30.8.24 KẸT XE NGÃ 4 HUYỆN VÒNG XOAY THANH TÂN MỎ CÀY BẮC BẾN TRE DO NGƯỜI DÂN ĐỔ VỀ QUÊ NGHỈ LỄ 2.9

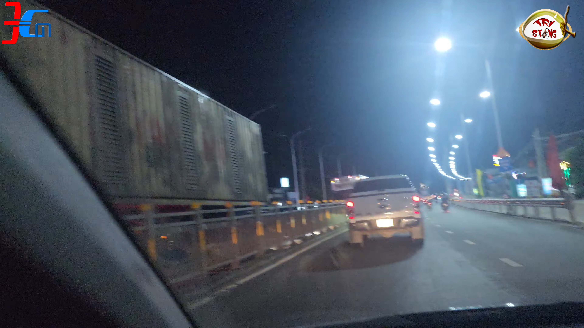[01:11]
không phải nói cũng còn kẹt à không 10 giờ còn sớm còn kẹt